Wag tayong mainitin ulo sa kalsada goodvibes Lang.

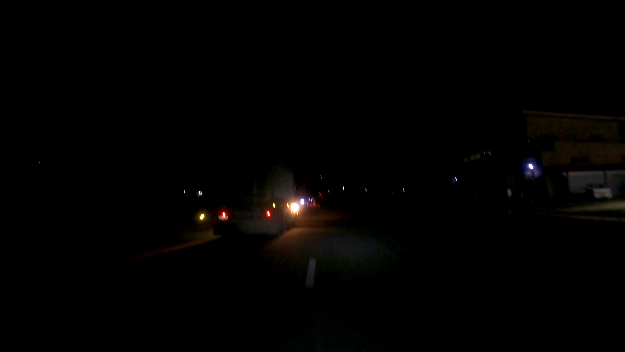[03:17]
Huwag tayo mo Pa Dalos-dalos Si si kuya Baka nagmamadali Kaso inantay pa ako eh Di ba? Mga ganyan Ayan na natin mauna yan Pag napinaan kayo Nauvertigan tayo Ayan nyo na Huwag yung nakabulin Gobi oh Mungukurbada talaga siya oh
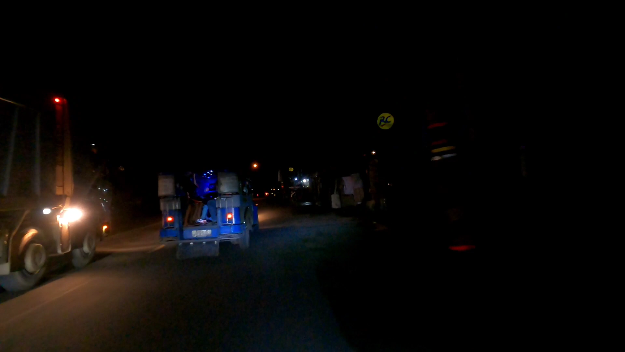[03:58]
Hala tayo humabol Na hindi safe Hindi safe na Nakikipagkabulan sa Public road Mga kamuhonggi Opa Saba yan Nantay na naman tayo ulit Nangungulit talaga Itong Ano na to Habol na naman Sigurado ito
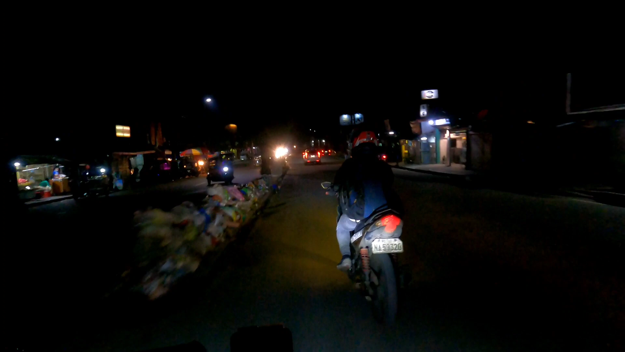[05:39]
Tangkin na Ayaw pa pa pasukin niya ito Gago to Ay lakas ng drip Ang putang Buhang guloy na tatay